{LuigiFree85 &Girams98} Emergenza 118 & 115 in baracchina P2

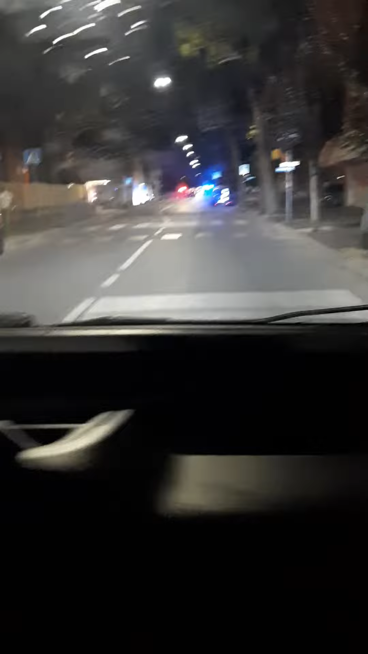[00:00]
Prego fai il ritorno va Dio mio Ci ripassiamo C'è anche la Colcitalia, Gatis Poi la box 11 dei Vigili del Fuoco Sto gatti di 4x4 Mi meraviglia,
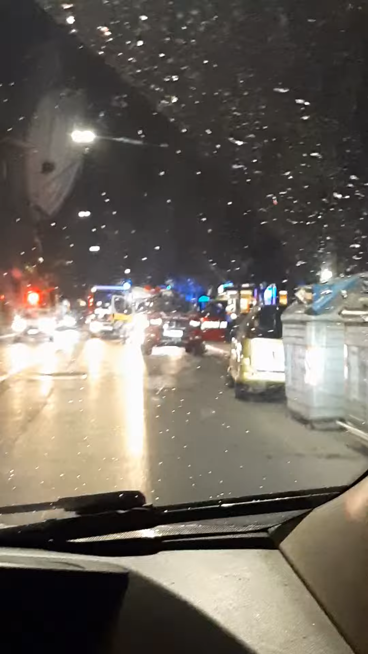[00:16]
manca solo la polizia Se non farti vedere però